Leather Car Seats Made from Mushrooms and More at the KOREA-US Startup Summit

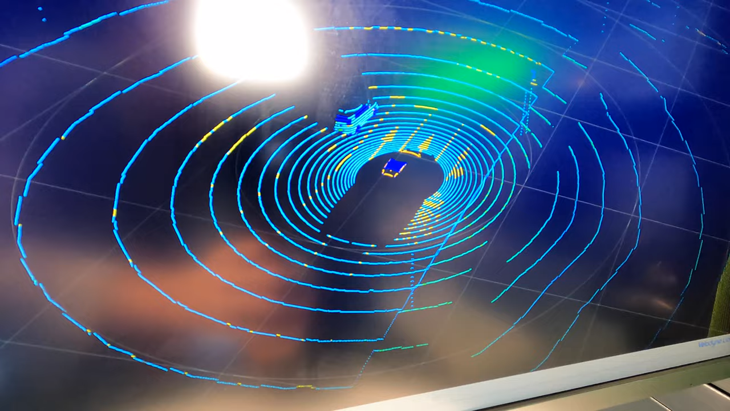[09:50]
stopped it looks like it's at a stoplight but you can see now it's starting to move and they've now